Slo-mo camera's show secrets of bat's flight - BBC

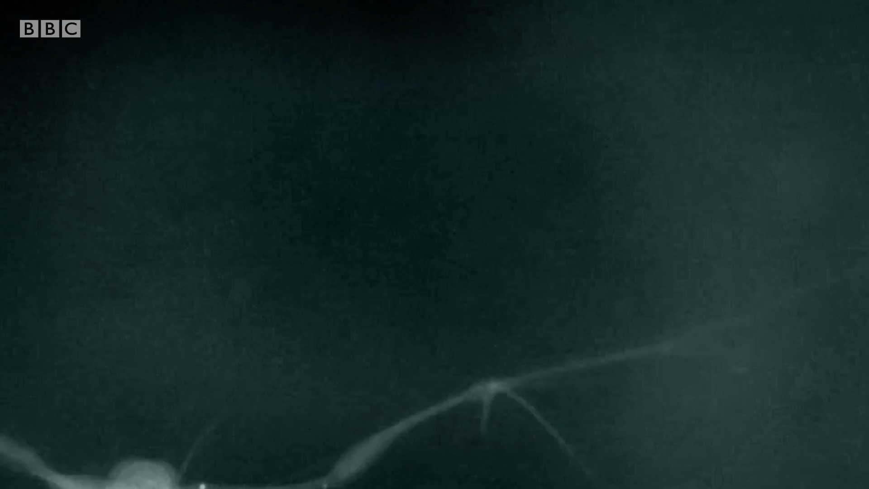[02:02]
It reveals how their wings are based on the same anatomy as our hands, but with massively elongated fingers.
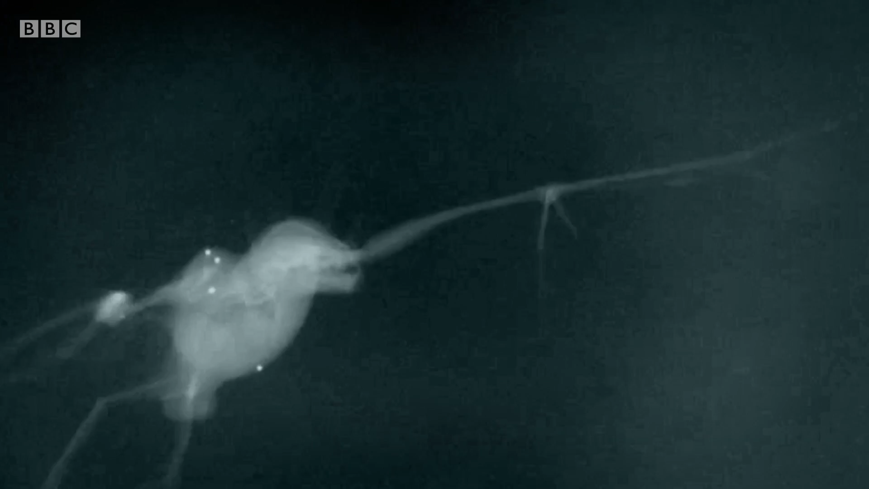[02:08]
The four fingers make up most of the wing, while the thumb has evolved into a claw sticking out the front.
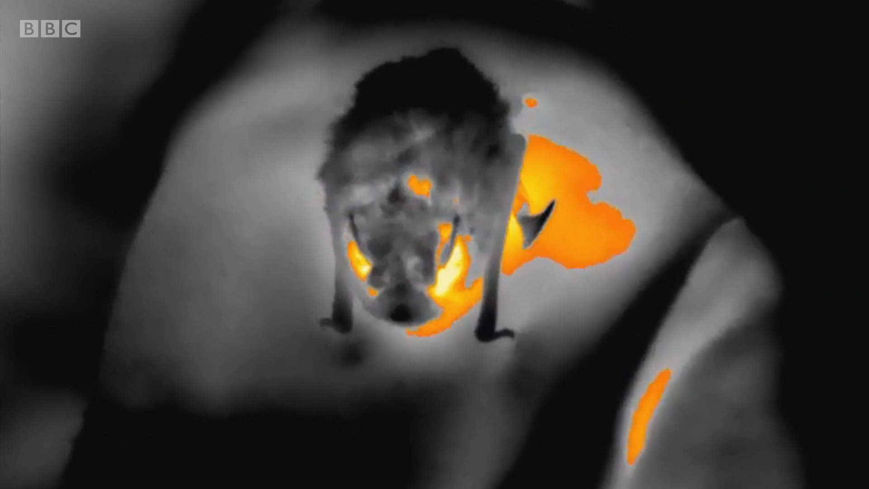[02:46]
This brown fat is concentrated between the shoulder blades and it can be burned to produce extra internal heat.
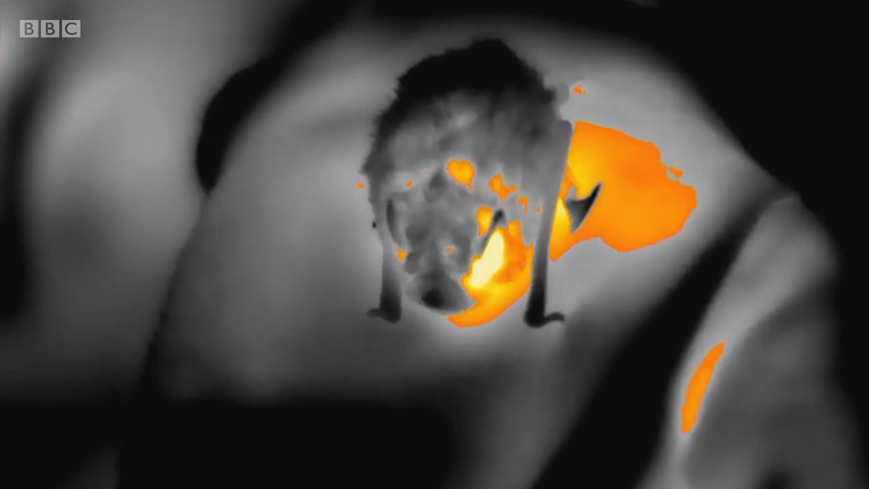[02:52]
So it will take some minutes and once it's warmed up to its optimum flight temperature,
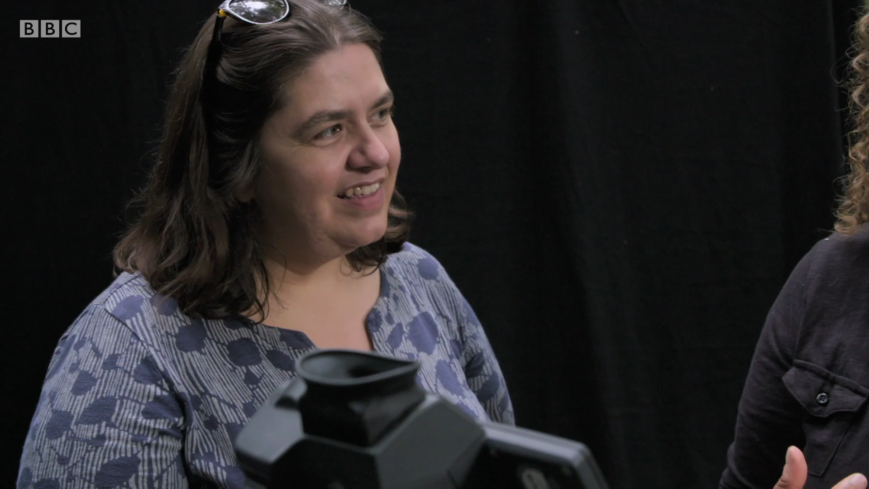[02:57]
it will then become more active and probably take off.
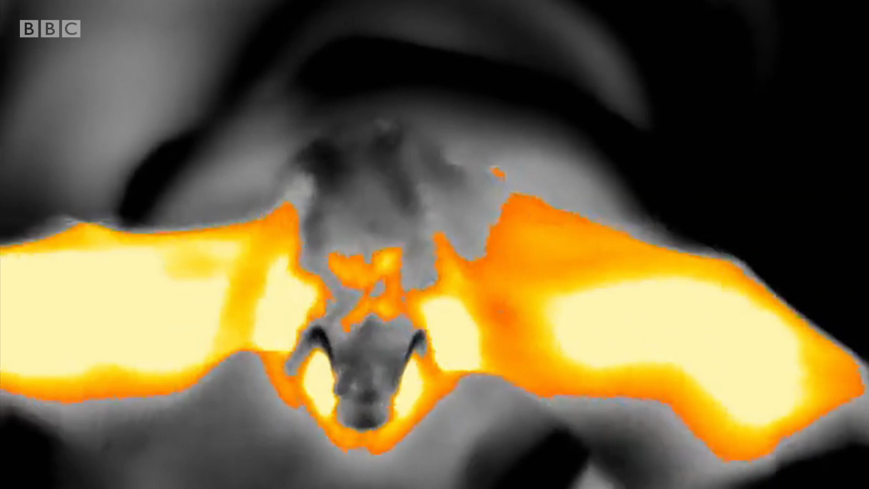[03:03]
Once in the air, bats have the opposite problem, cooling down.
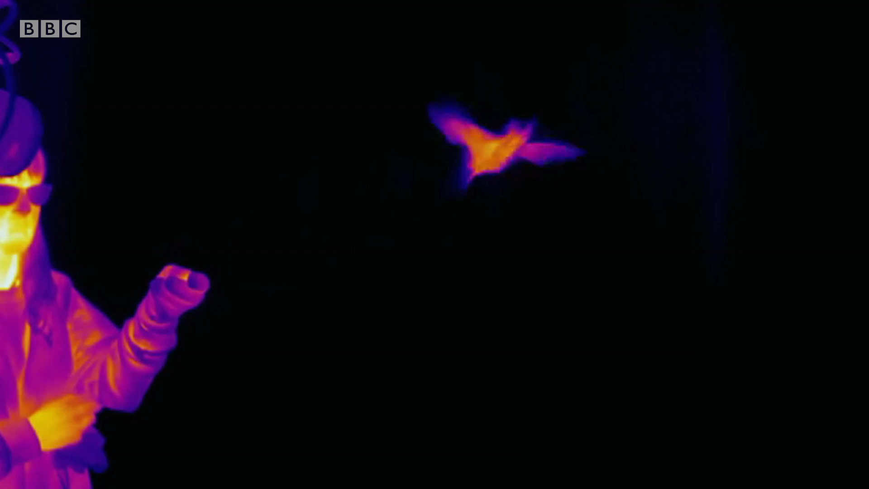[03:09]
Because they flap their wings up to 12 times a second. Their muscles produce so much heat, it puts the bat at risk of overheating.
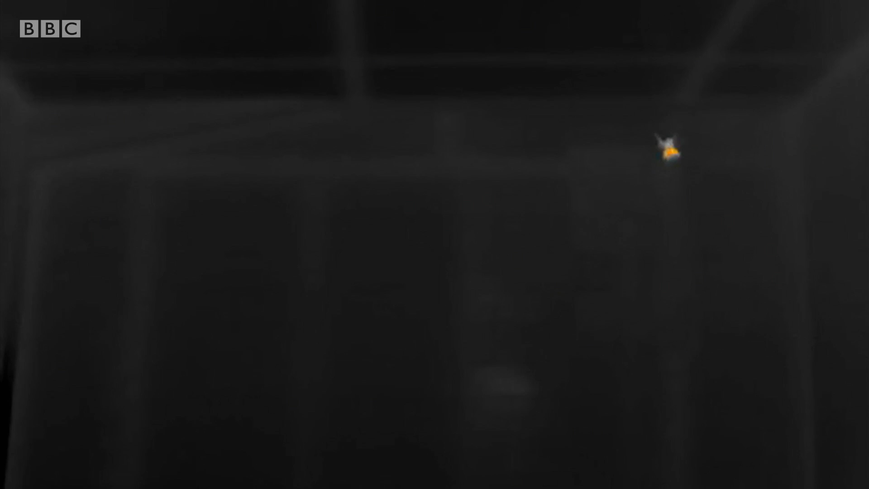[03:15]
The bat's body appears very, very hot, sometimes hotter than the human face in the infrared, whereas the wings are relatively cool.
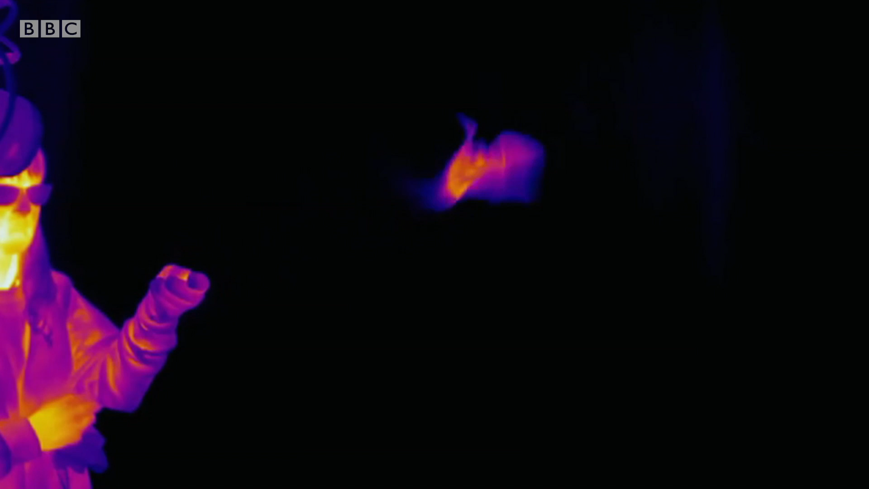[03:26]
So where are they losing energy from? How are they not exploding?